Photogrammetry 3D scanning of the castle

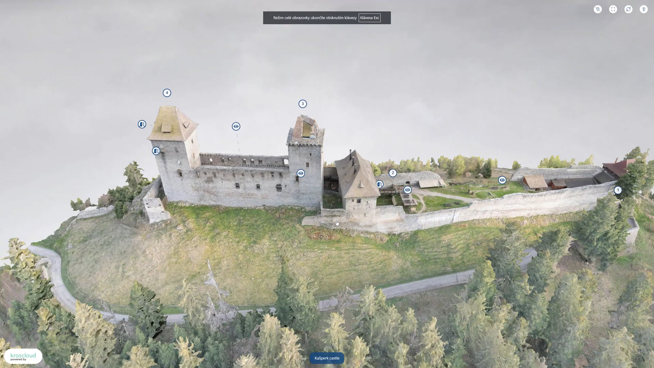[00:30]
This is the final 3D model we are going to create.
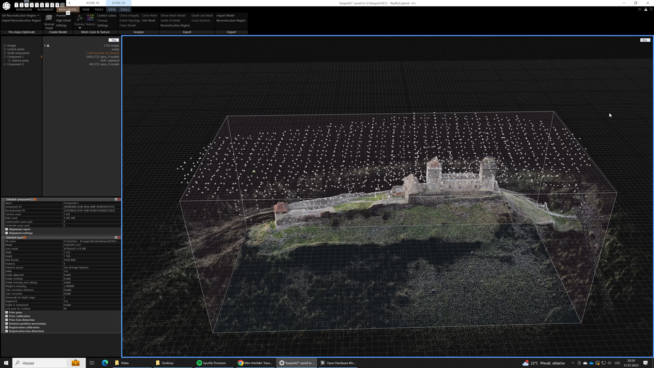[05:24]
Aligning has finished and we've got two main components. Component number 1 contains most of the images. While the component number 2
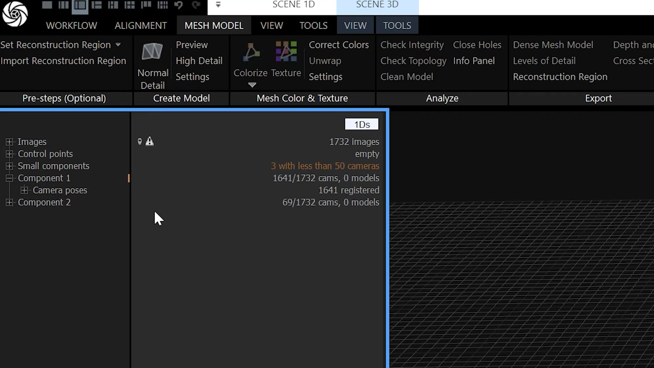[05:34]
contains images we took from the ground with the Fuji camera.
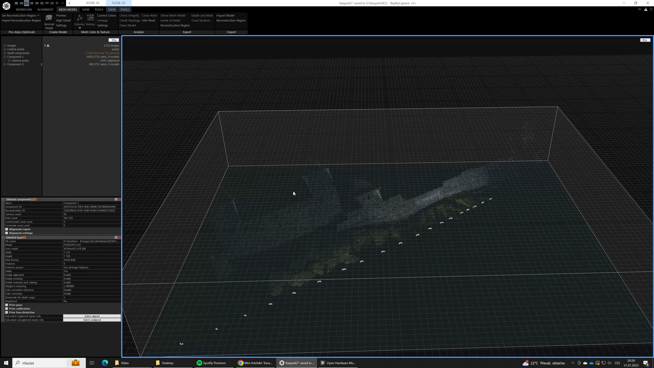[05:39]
Why do we have two components? Because at this place there is not enough overlap between the images from the Fuji and other images we took with the drones.
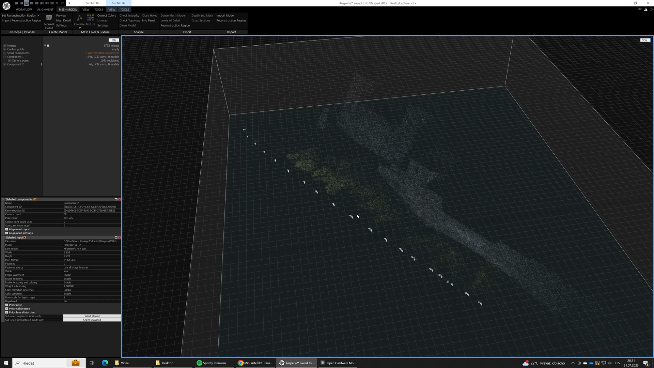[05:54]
For the photogrammetry it's crucial to have enough overlap between the images. So here we did it wrong. We should fly lower with the drone at this place and took more images along this road to ensure enough overlap between the Fuji and the drone images.
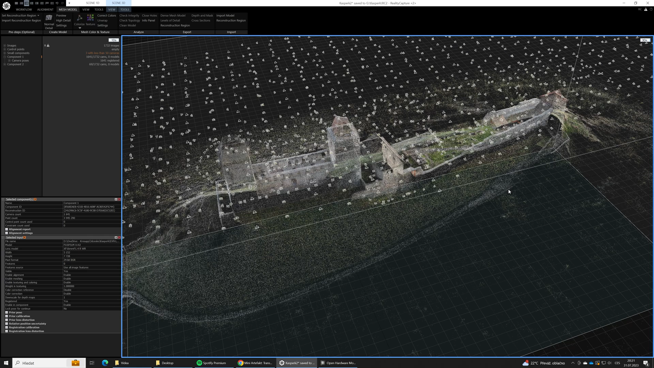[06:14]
But it's not a big deal at this place. Another option how to fix this issue is by using manual control points. But it would not be precise and as it's not a big deal at this case we keep it as it is.
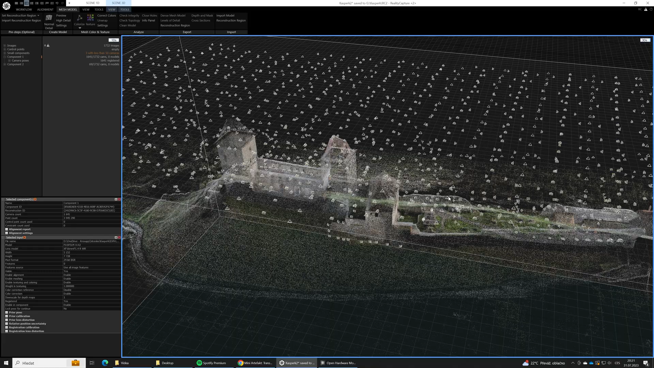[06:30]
At other places where we took images by the Fuji they align properly. Like at this courtyard for example.
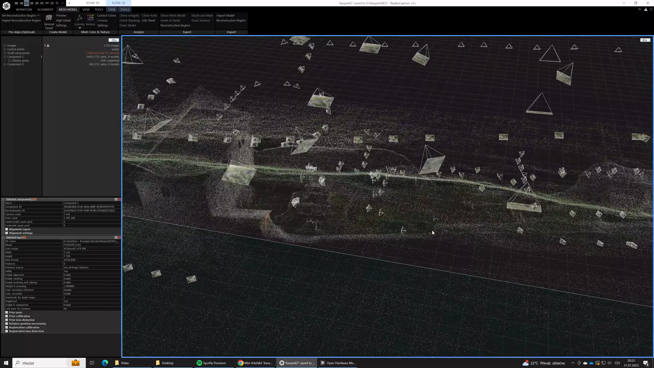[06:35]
The next step is to build a mesh model.
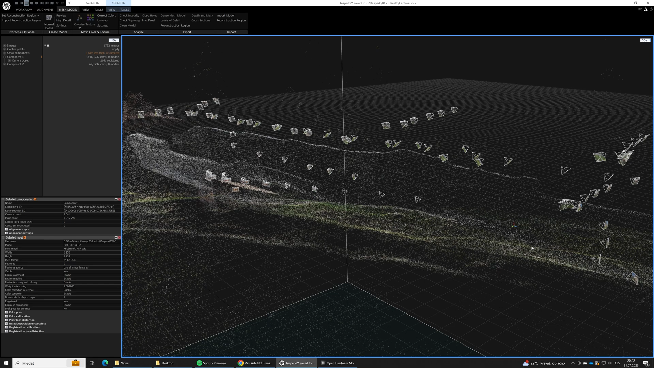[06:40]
Be aware that this step is time consuming. On our computer it's gonna take more than 12 hours I guess.
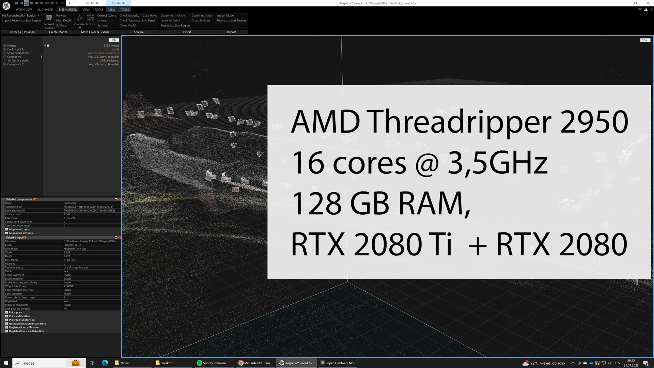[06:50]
So we usually do it overnight.
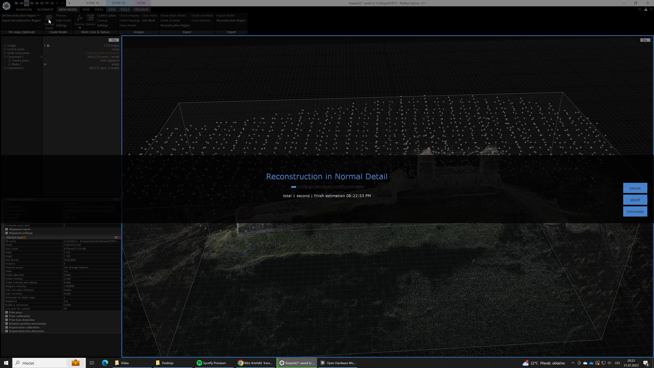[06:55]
The 3D model reconstruction has finished and we
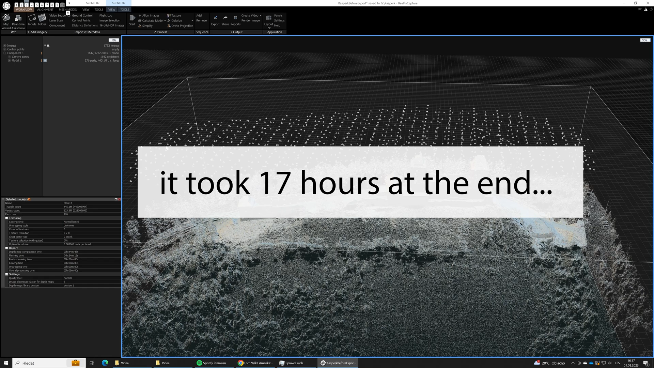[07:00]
have end up with the model that has 445 million triangles.
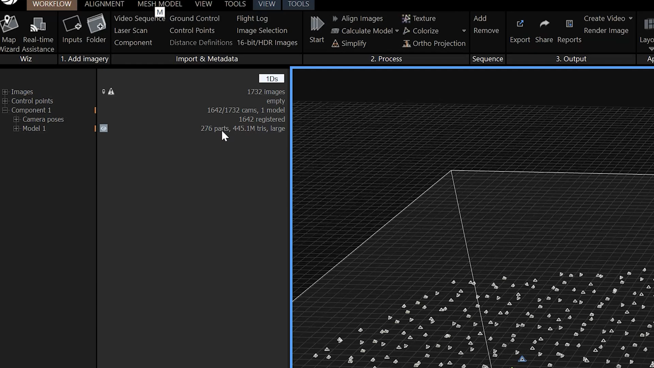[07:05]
That's a pretty crazy number.
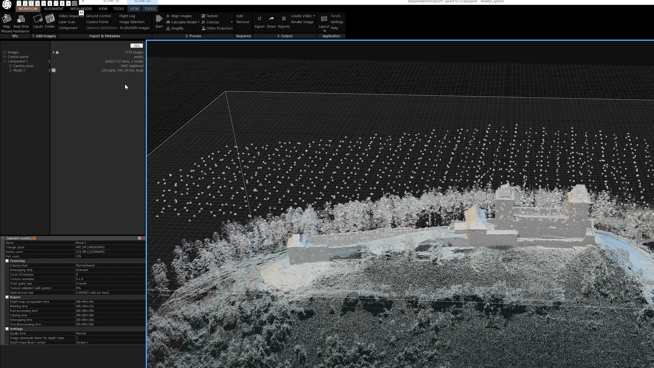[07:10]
As you can see even our 3D view doesn't display the actual mesh but only the point cloud.
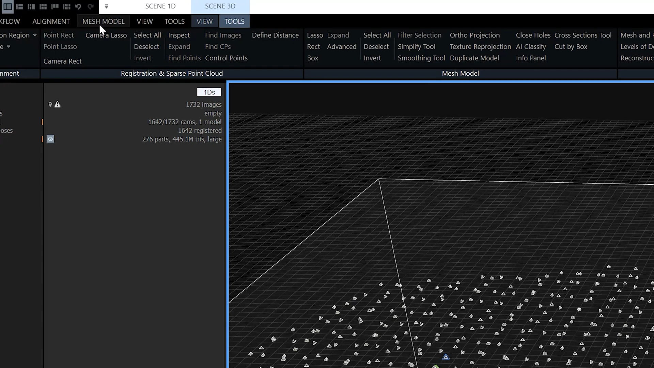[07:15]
So as the very first step we will decimate our model to 20 million triangles.
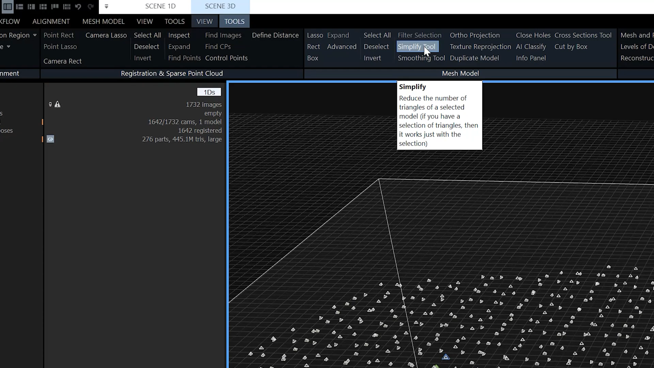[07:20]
To be able to handle the model much better. We will use the simplification tool.
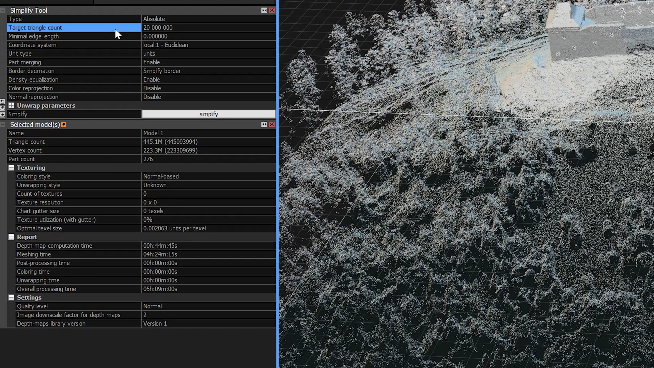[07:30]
Put here the 20 millions and click simplify.
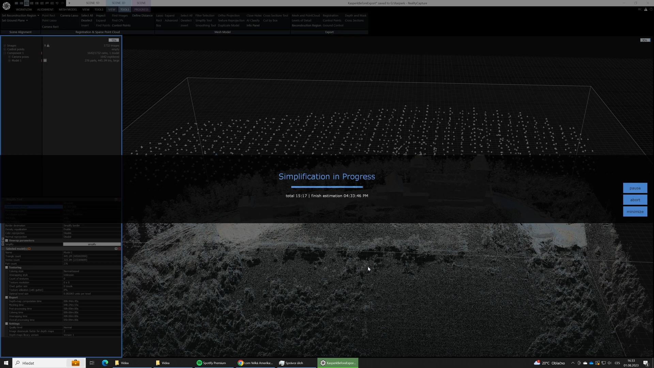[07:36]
The simplification has completed. And we have now also model number 2 with only 20 million triangles. Now we can also switch the 3D view to the solid
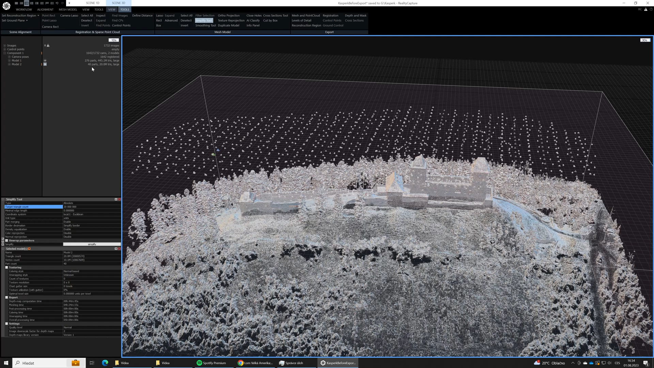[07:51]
mode so we will see our actual 3D mesh. Not just the point cloud.
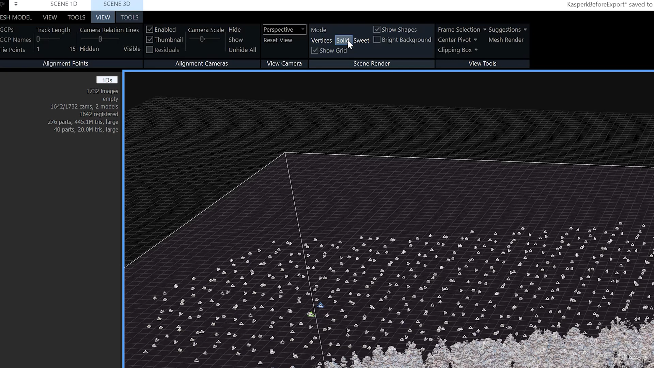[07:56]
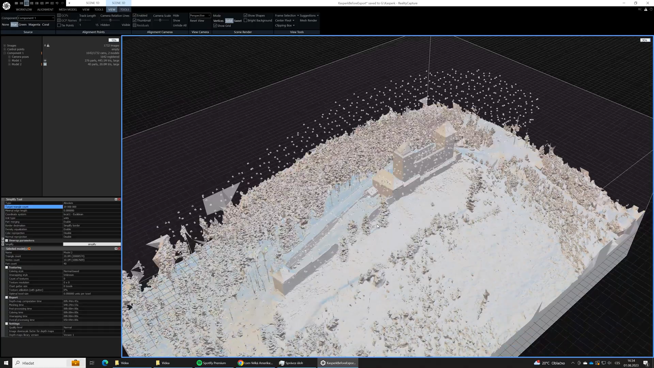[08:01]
The next step is optional but what I like to do is to cut off our central part,
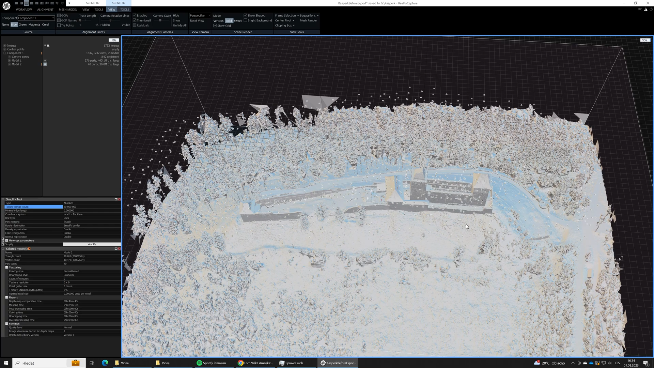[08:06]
our castle with just a little surrounding. And to delete the other parts. It's pretty easy in reality capture. We will switch our view to the top orthographic view.
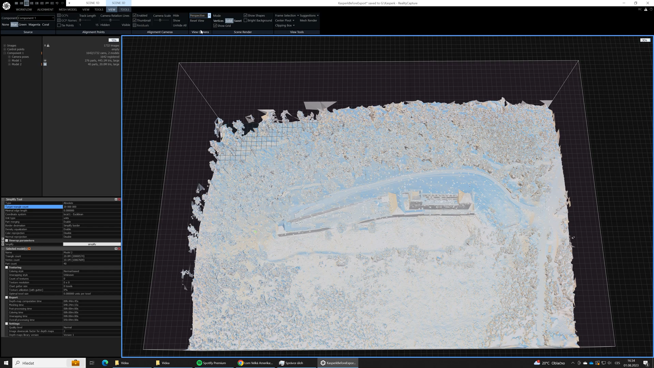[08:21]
Do not have our view distorted. We will use the lasso tool. And we will simply select the area we want to preserve.
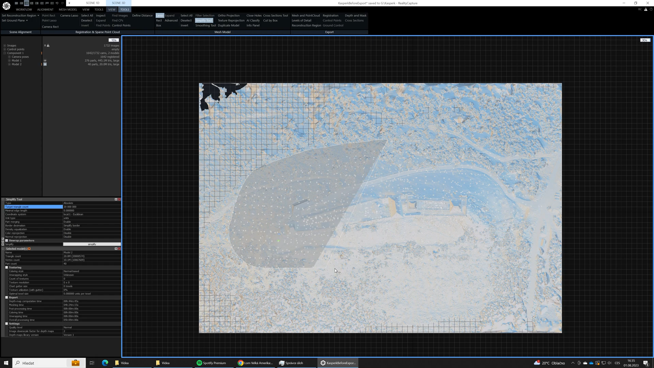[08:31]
Like this. In the next step we need to invert the selection.